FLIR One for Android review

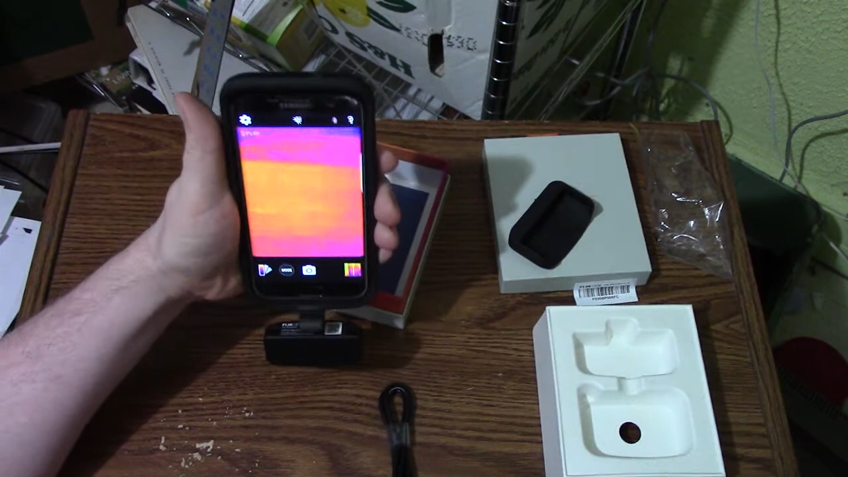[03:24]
Look around in infrared. And if we go look at one picture I took, we can see... So, you can see it in regular visible light, and you can see it in infrared. Because we have both infrared and visible light camera.
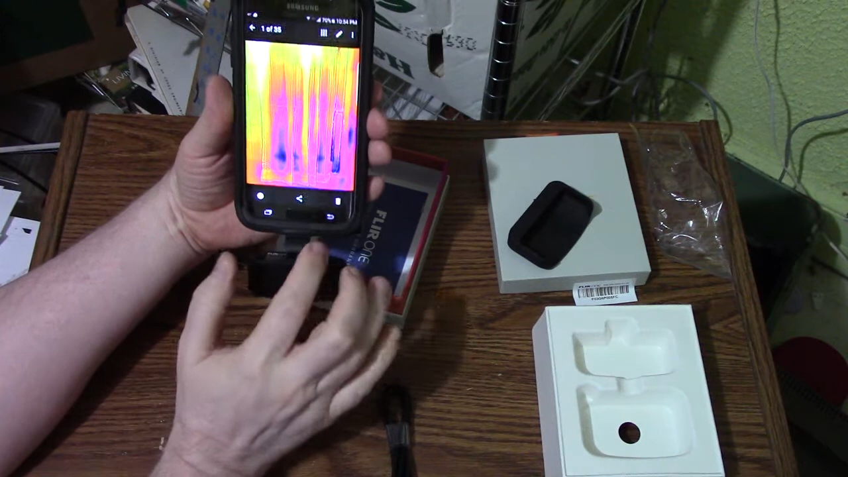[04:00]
Also, if we... Here's a video. All right. So, here we have the door. And we can see the cold air coming in underneath the door. We can also see that we apparently don't have insulation on the one side of the door. So, it has the...
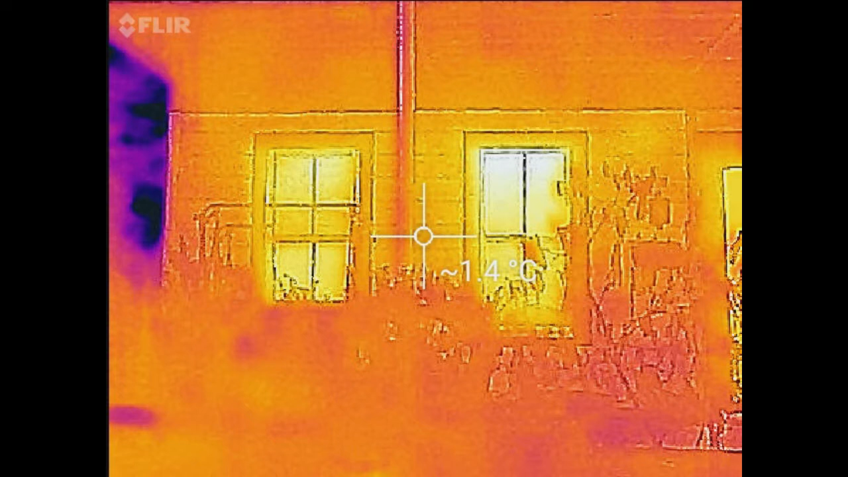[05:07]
So, here's the inside of the...
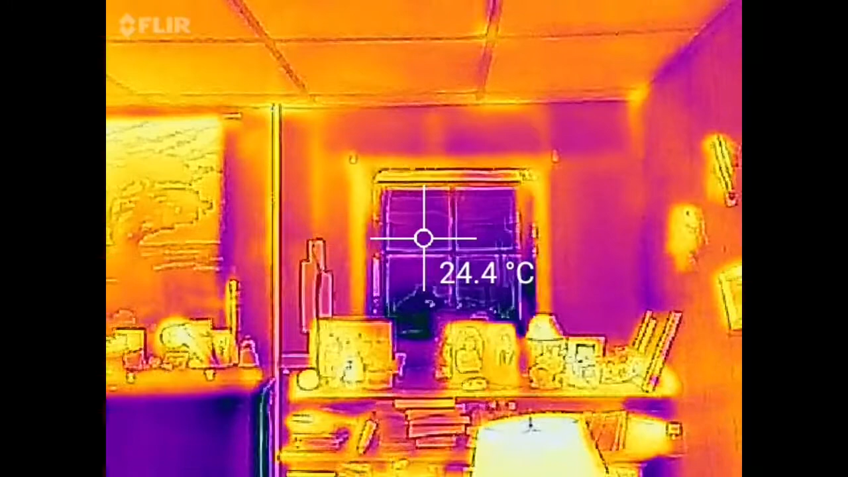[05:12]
On screen: spot 24.4°C
The house. And, uh... So, yeah. We can kind of see the studs. Also, kind of looks like we may be missing some insulation on this wall here.
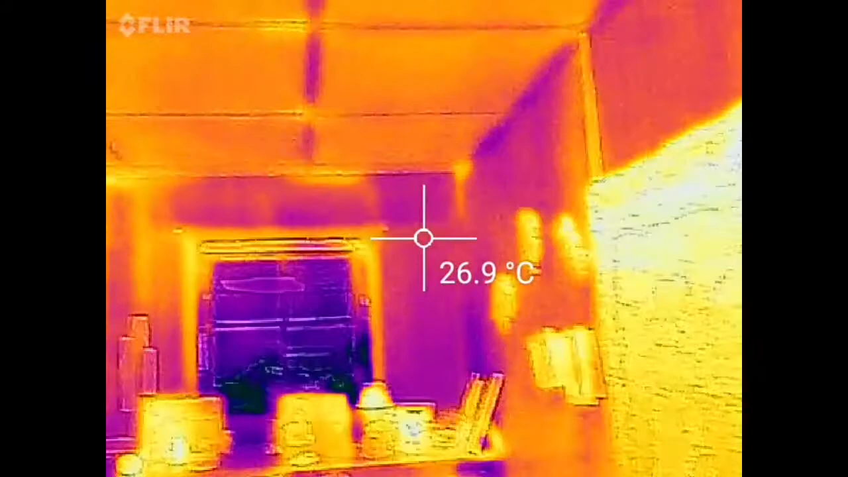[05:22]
On screen: spot 26.9°C
I mean, look. There's a stud. Uh, you got studs around the window.
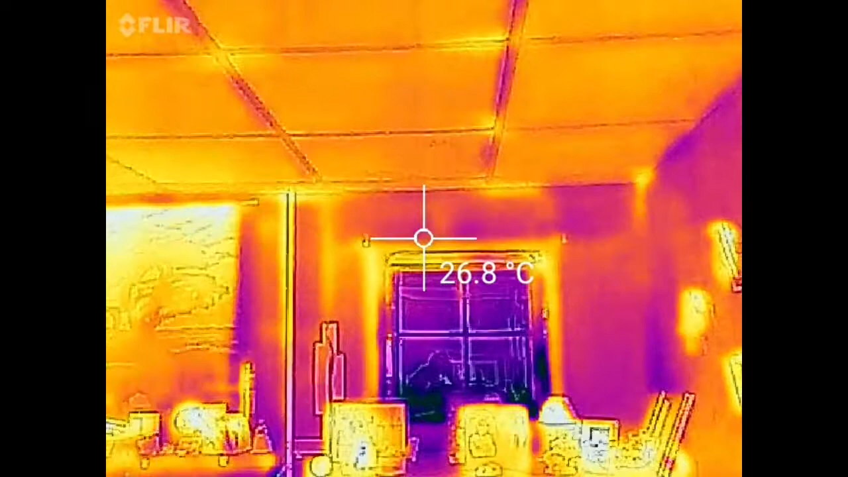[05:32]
On screen: spot 26.8°C
Here's a... What looks like a stud there. And another one there.
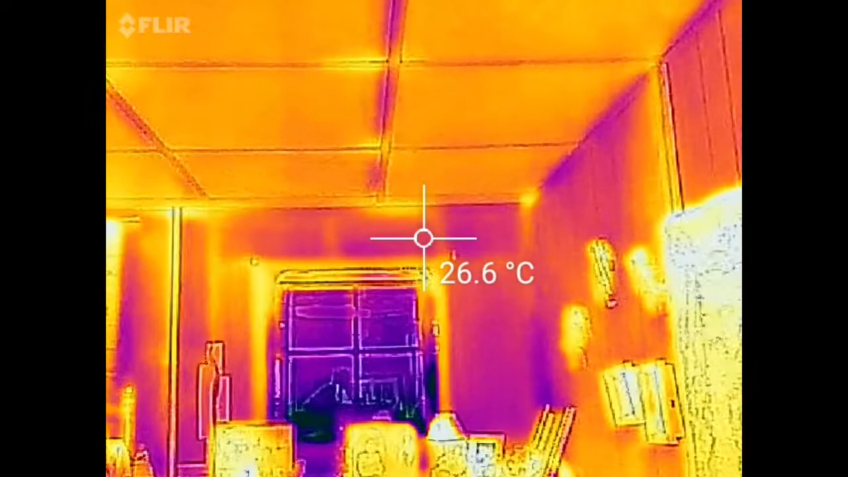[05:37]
On screen: spot 26.6°C
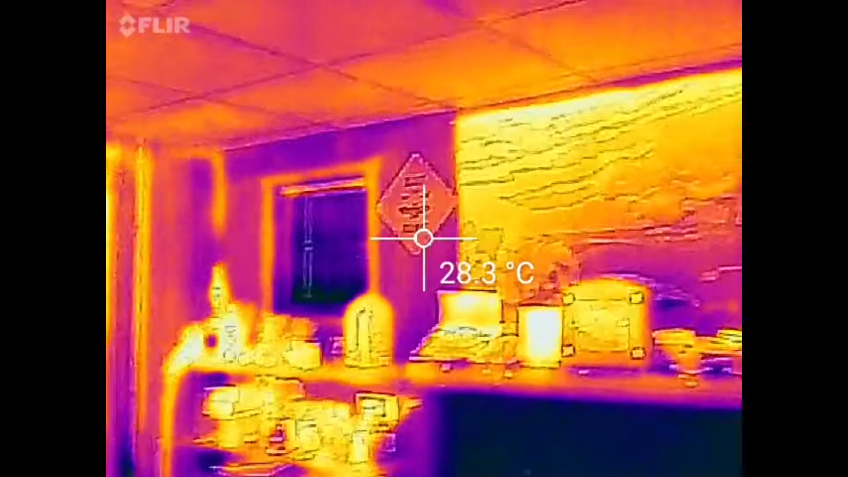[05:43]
On screen: spot 28.3°C
And, uh, similar thing on this one. Oh, there we go. So, this is interesting.
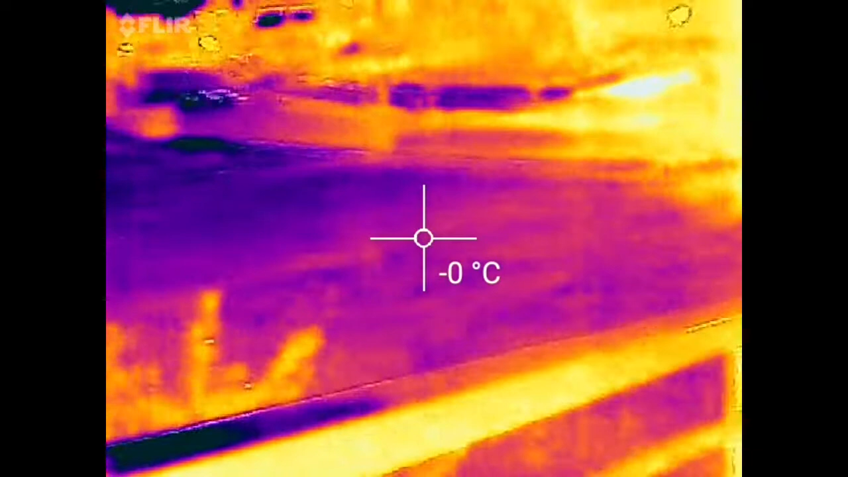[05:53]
On screen: spot -0°C
So, we got the ground we're measuring at, uh, freezing or a little below freezing. Um, there's a tree at 3 degrees C.
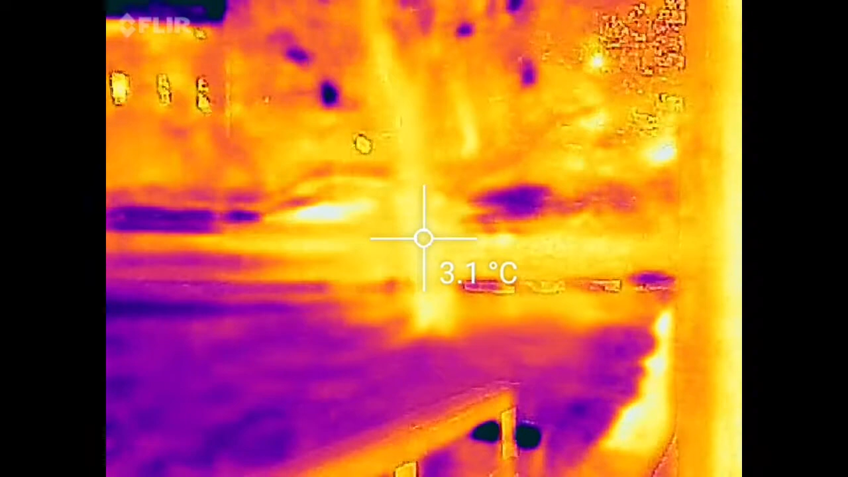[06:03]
On screen: spot 3.1°C
And, um,
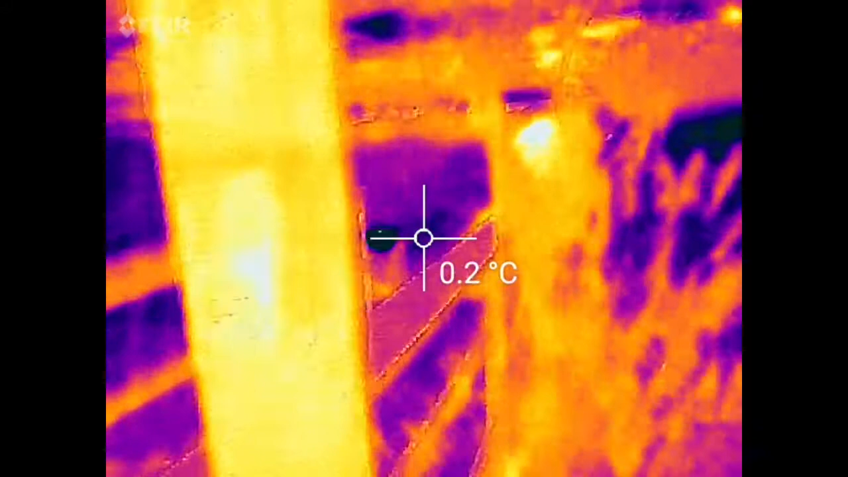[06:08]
On screen: spot 0.2°C
this is where my outside thermometer is, which we're measuring now just under 4 C.
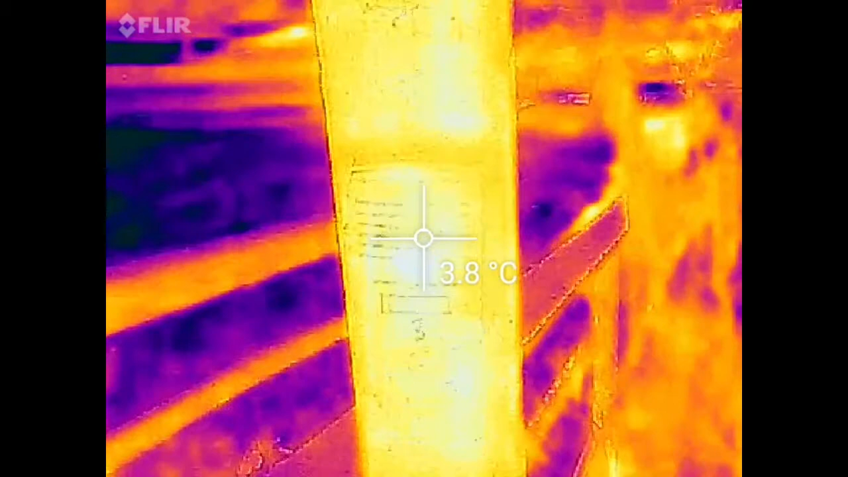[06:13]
On screen: spot 3.8°C
So, um, the thermometer is probably reading a bit high if the ground is,
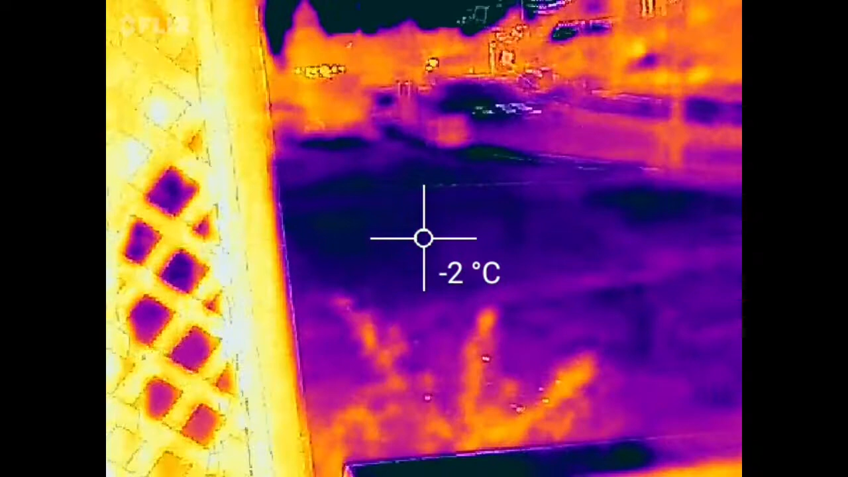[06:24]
On screen: spot -2°C
is, like, below freezing. Hmm. Interesting. And, uh, there's a bit west back when you can see... However, uh, the거를, uh, what's supposed to be approaching.